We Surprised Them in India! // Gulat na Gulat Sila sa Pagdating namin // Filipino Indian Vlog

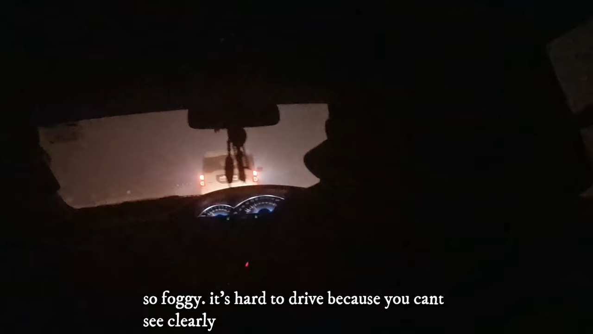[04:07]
Super foggy. Sobrang foggy. Ito yung nakakatakot drive sa gabi or sa umaga.
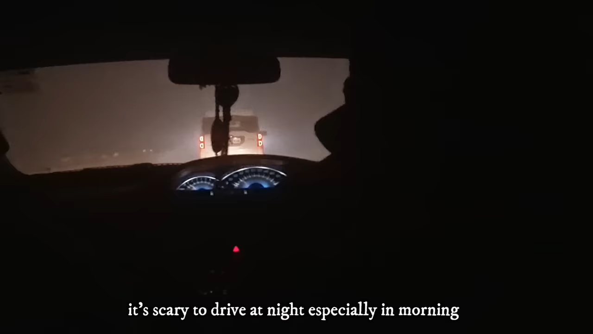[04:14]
Mas malakas sa umaga?
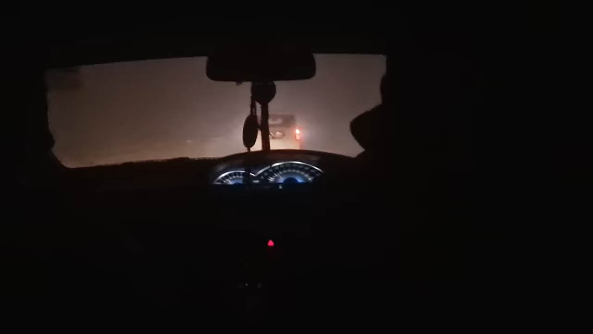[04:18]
Yeah, mas foggy sa madaling araw.
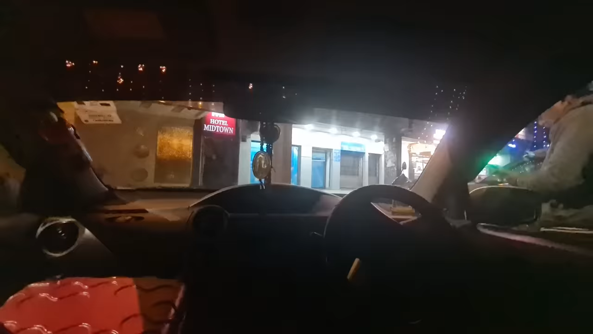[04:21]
Yan, dito na kami sa Chandigarh. Check-in muna kami.